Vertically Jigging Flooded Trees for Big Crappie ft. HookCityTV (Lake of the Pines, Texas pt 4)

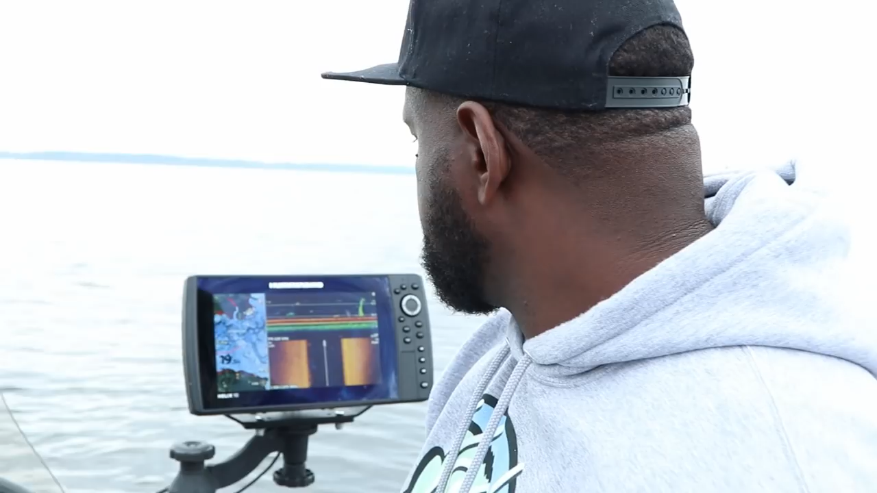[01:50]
I feel good. Let me just say it like that. I feel real good. We got the electronics. We got the Livescope. We got the Mega. We got the mapping. And we got fish knowledge, guys. Man, listen, I'm not going to get on your channel teaching, but I'm going to tell you like this. Preach. Preach. I tell people all the time, man, there's more to it than just spending a whole bunch of money on a whole bunch of cool stuff.